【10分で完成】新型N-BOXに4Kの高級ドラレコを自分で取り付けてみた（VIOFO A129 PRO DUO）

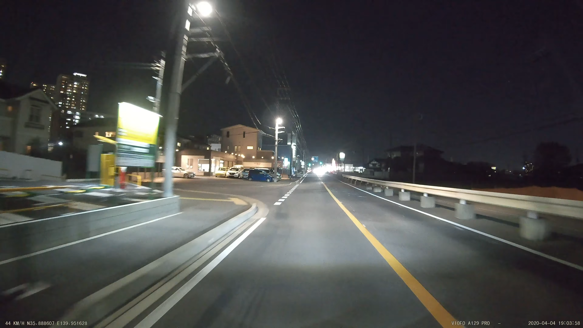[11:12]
肉眼で見るよりも確実に明るく撮れていますただ対向車の明るい光でかなり露出が強くなっている分ちょっとナンバーの確認が取れないんですけどもこちらは止まっている時の歩行者がこんな感じで映ります
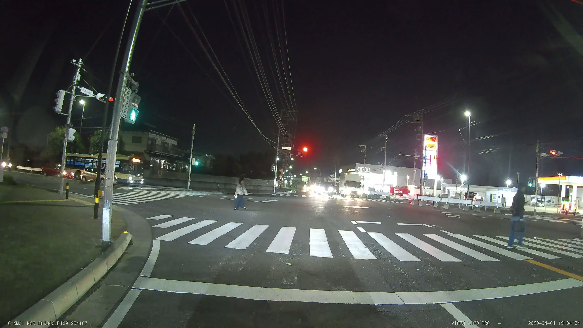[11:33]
夜間ですね前方の車のナンバーもきちんと確認できますし特に問題ないかなと思います
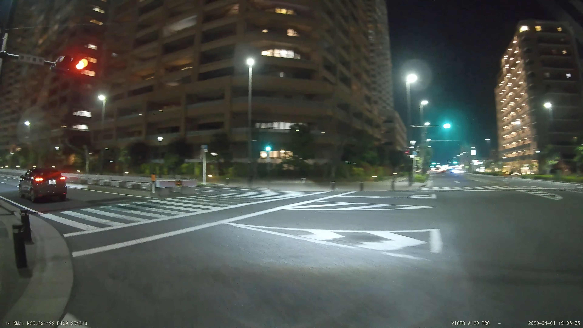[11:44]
はいこちらは夜間のリアのカメラです白飛びがかかっていて少しざらついた感じになっていますが写りとしては十分きれいなんじゃないかなと思いますやっぱりちょっと明るい例えばこのセブリブの看板があるんですけども白く飛んじゃってるんですねこの辺のちょっとバランスがねなかなか難しいところではあるんですけども後方のナンバーもきちんと捉えられています
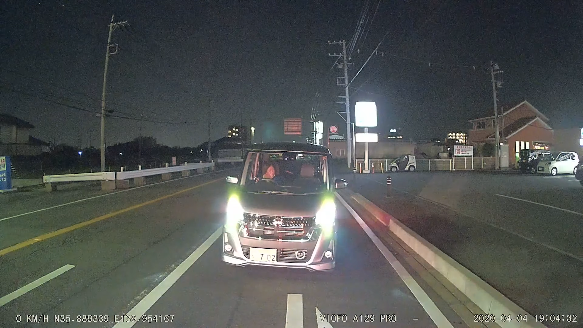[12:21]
カメラの性能としてはもう十分フロントは4K映像は非常にきれいですし単純にねドライブレコーダーの映像として使いたいという時にも役立ちますし事故とかトラブルの証拠としても使えるレベルです